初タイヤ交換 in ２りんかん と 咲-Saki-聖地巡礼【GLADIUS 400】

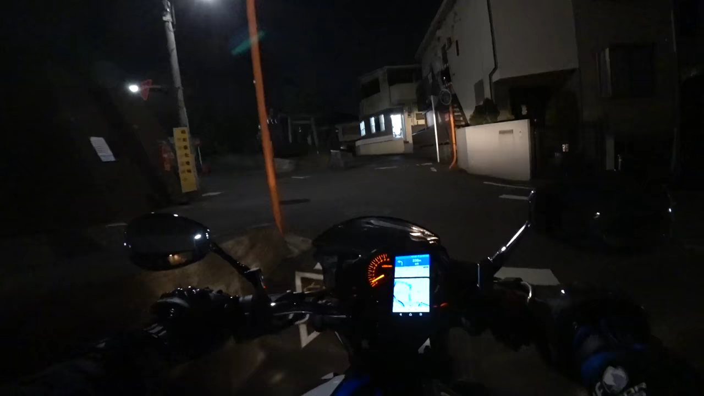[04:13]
こっち?
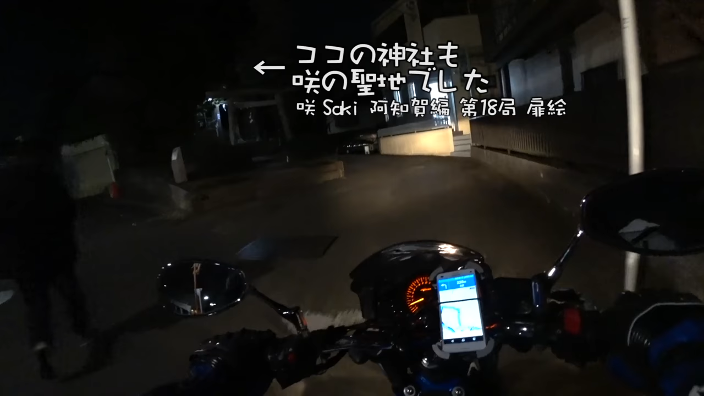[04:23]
あ、あったそこだここでーすあ、逆から来たね
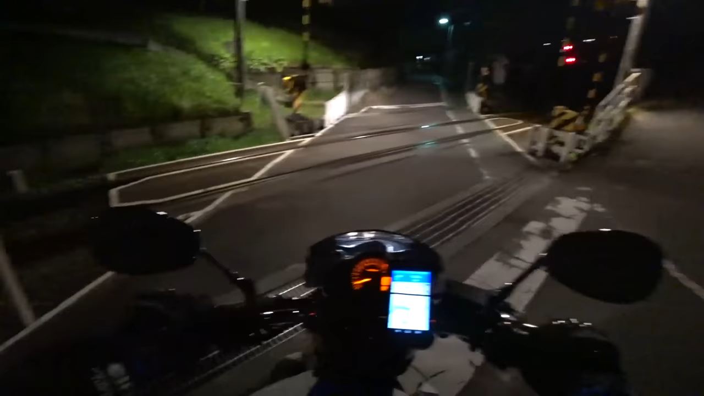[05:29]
で、帰りましょううんうんん?
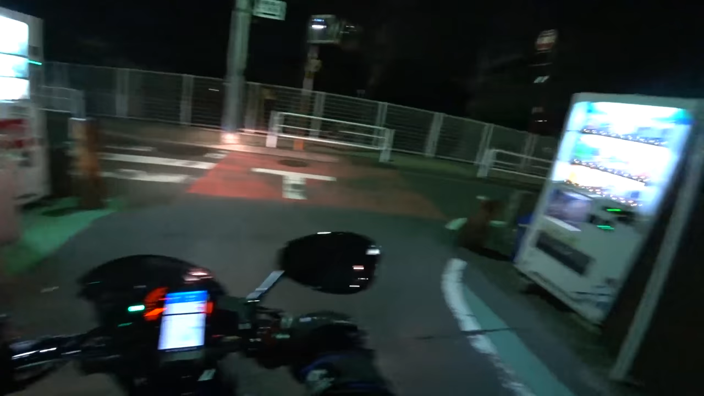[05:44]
いつなのか分かりづらめっちゃ複雑なんですがこの辺
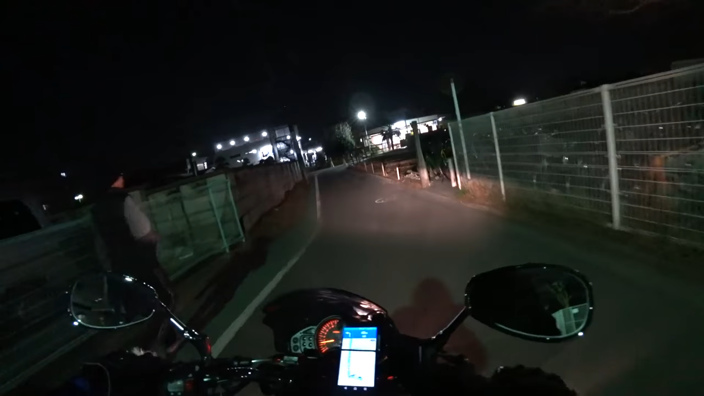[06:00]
あ、これ白糸大駅だ